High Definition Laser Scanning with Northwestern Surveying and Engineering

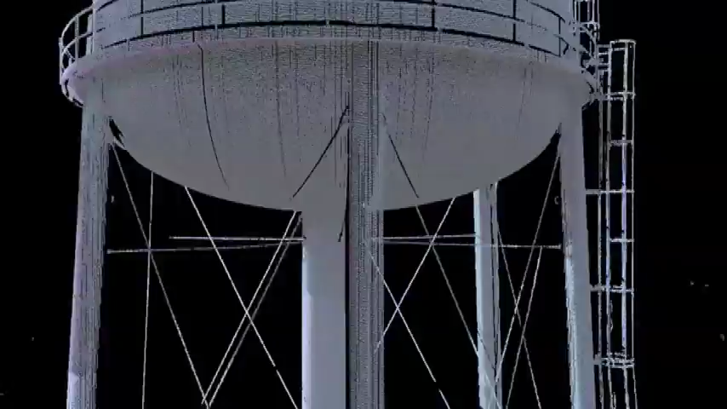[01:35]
becoming the basis for all CAD drafting, modeling,
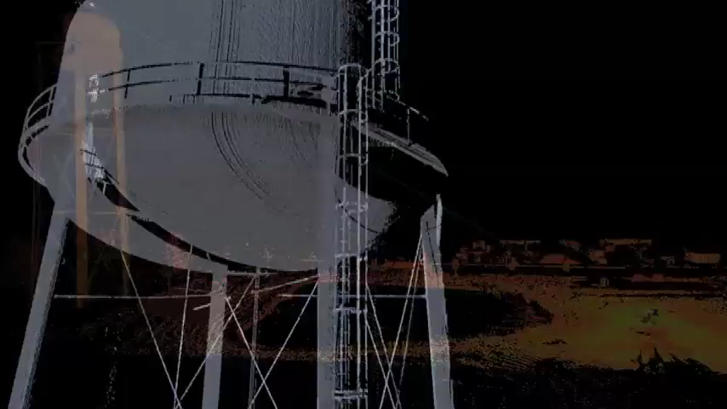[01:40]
topographic mapping, and precision measuring that the client requires.
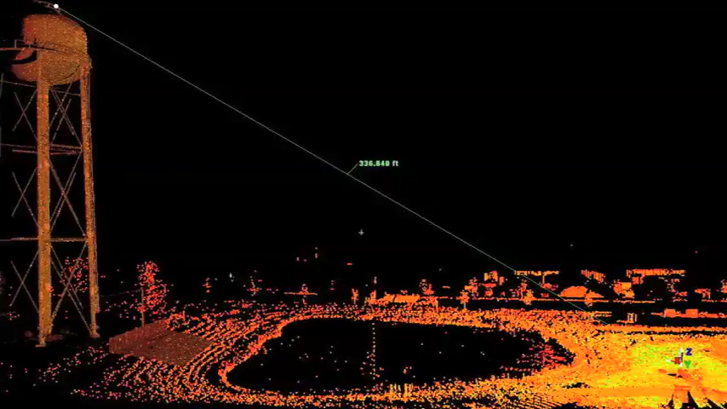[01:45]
Any distance between two points within the cloud is measurable and accurate to within one millimeter.
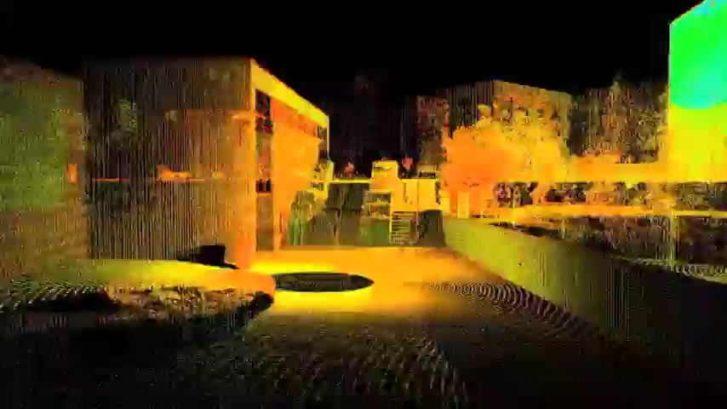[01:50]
Of course, we haven't even begun to unlock the full potential of this amazing tool.
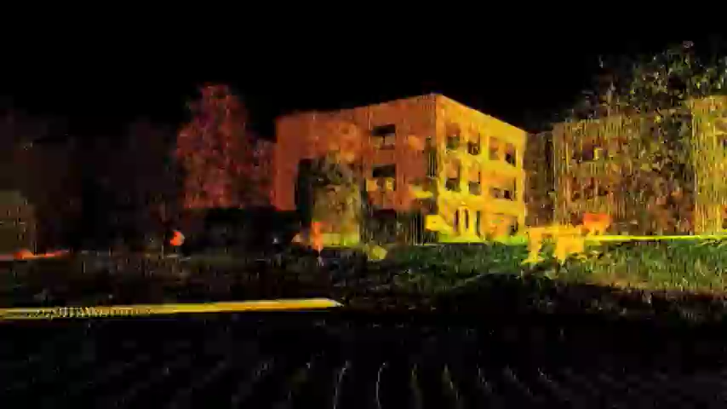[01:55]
Beyond the quality traditional products you'd expect, fly-through video,
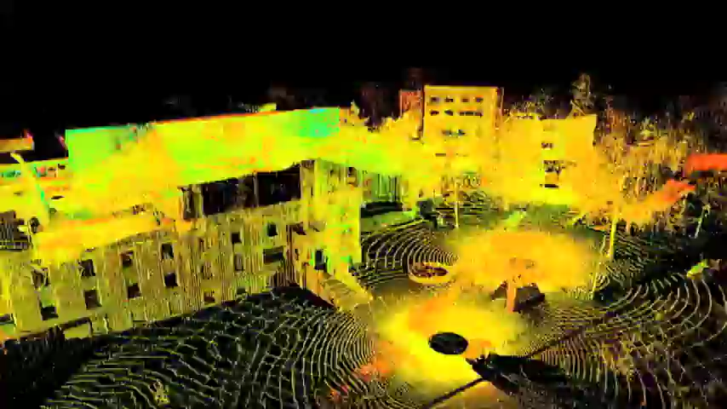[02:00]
photographic registration, true-view client navigation and markup software,
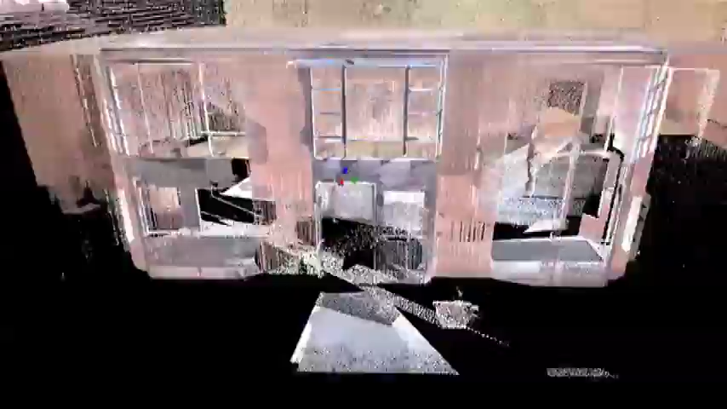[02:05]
CGI modeling, and historic preservation and reconstruction are just the beginning.
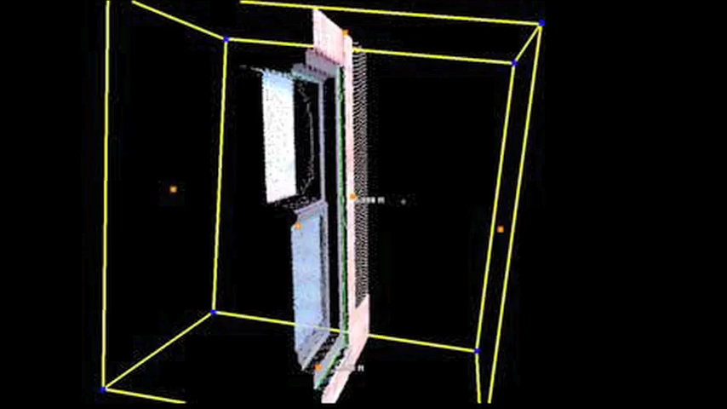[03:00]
From historic preservation to the most detailed and interactive traditional products you've ever seen.
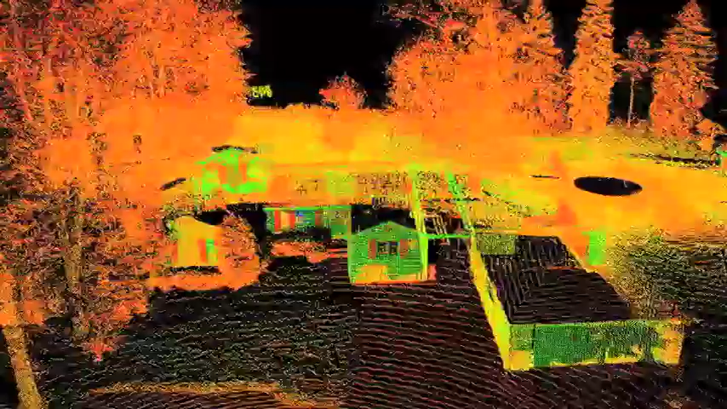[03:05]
From your backyard landscape or home remodel to major civil engineering projects.
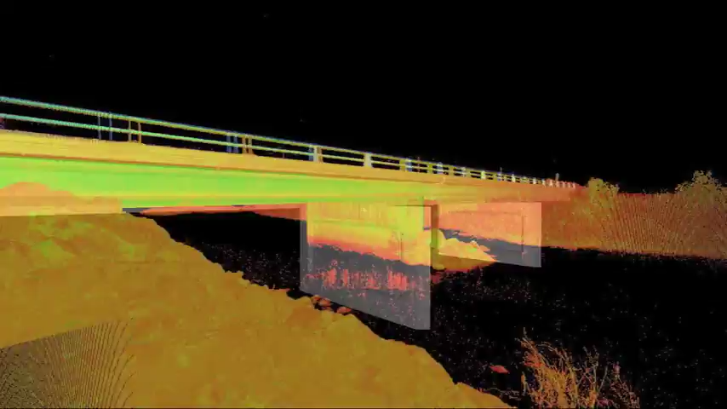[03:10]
Let Northwestern bring the power of high definition laser scanning to your next project.